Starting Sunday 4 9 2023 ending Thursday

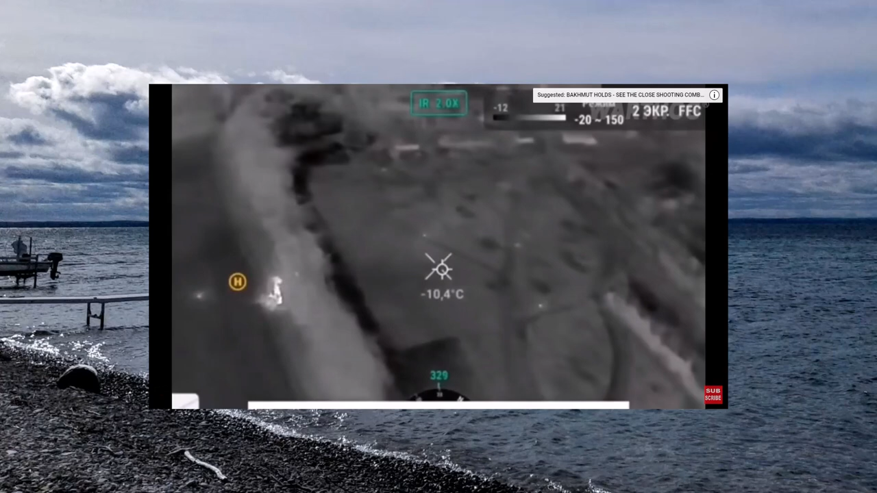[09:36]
On screen: spot -10.4°C
Aerial reconnaissance of the Ukrainian 46th Separate Airmobile Brigade corrects the night shooting of Russians.